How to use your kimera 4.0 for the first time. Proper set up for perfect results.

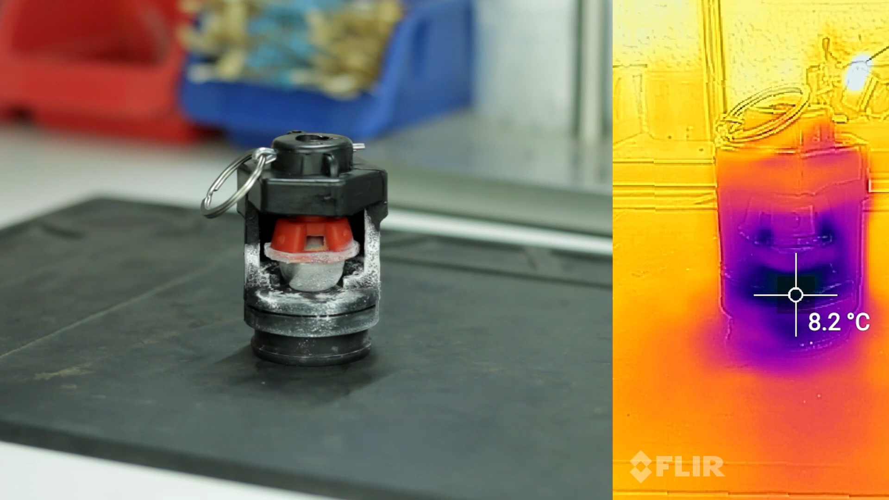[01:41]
On screen: spot 8.2°C
brittle and you'll have almost no pressure check out the temperature in the
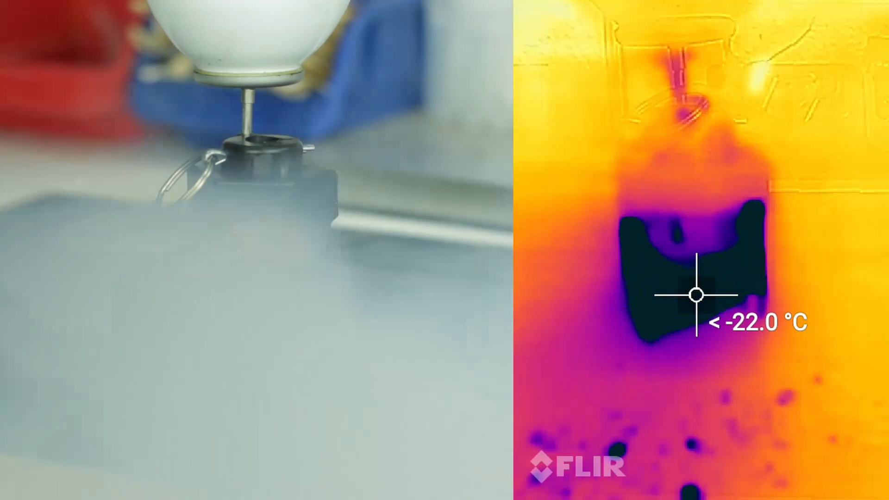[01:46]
thermal camera it immediately goes to minus 44 degrees celsius
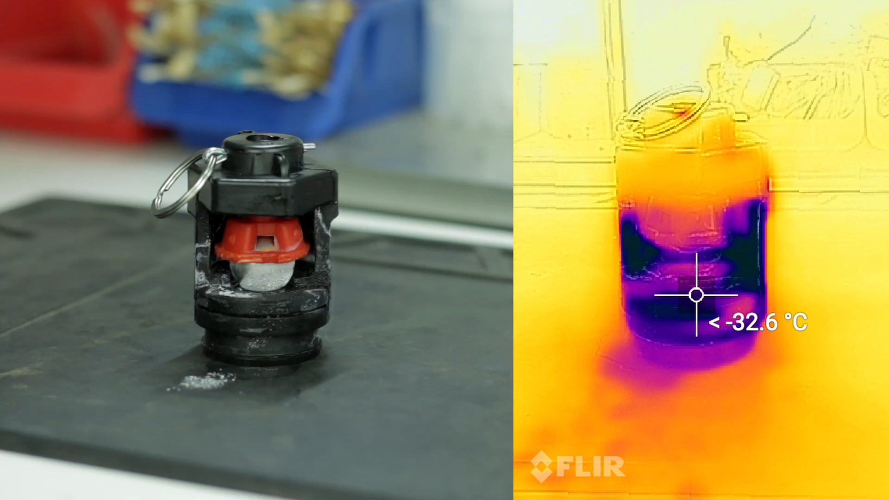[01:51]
On screen: spot -32.6°C
at this temperature the gas has almost no pressure